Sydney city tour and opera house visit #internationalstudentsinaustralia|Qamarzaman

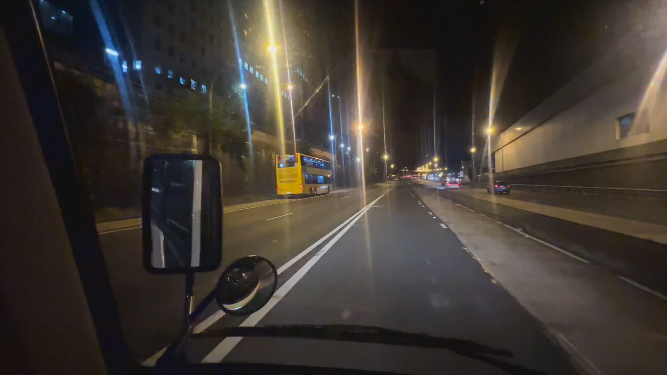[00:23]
تو گائز یہ ڈبل دیکر بس آپ کو سیڈنی میں کافی دیکھنے کو ملیں گی ملبن میں تھوڑی کم ہیں ملبن میں یوز ہوتی ہیں صرف ائرپورٹ پہارا کی طرف زیادہ باقی سیڈنی میں یہ کافی زیادہ ساری ہیں تو گائز سیڈنی کچھ نظر آتا ہے اس طرح
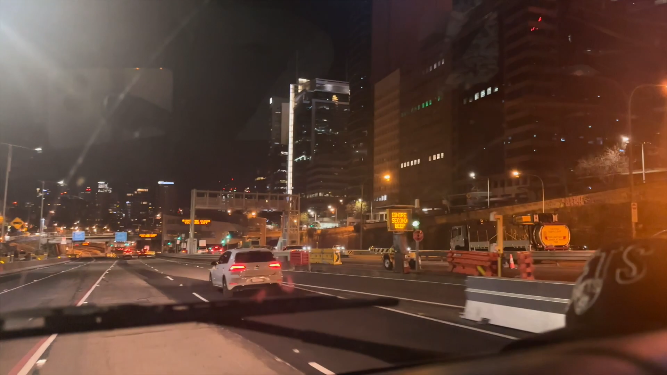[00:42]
سیڈنی کی پیلڈنگز بہت زیادہ پیارا سیڈنی بھی تو کافی اچھی جوا ہے گھومنے کے لیے یہ بھی